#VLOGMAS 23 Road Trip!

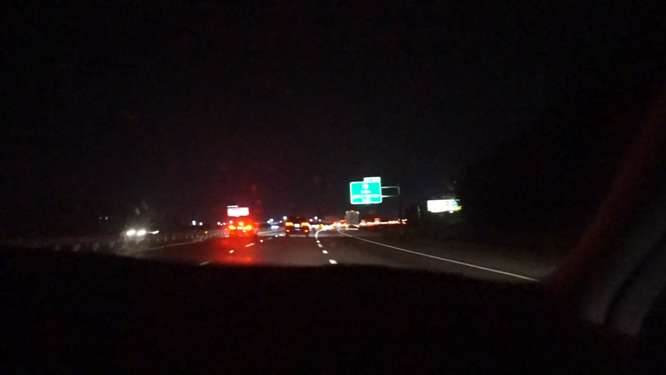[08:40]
Godziny i Google powiedział, że mamy stać w korku przez 8 minut. No i faktycznie jest ciasno, powiedziałabym,
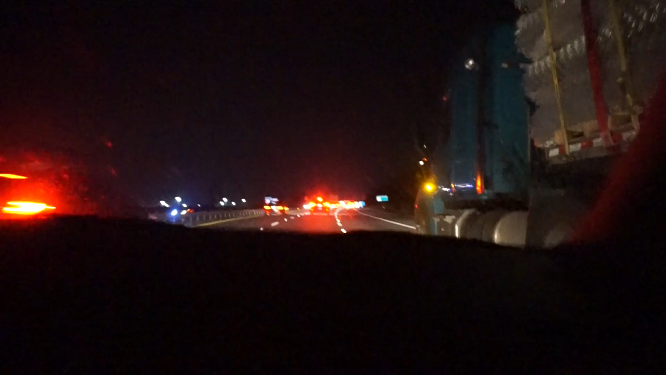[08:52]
i co chwilę się lekko zatrzymujemy, ale jechać jedziemy, więc nie jest źle.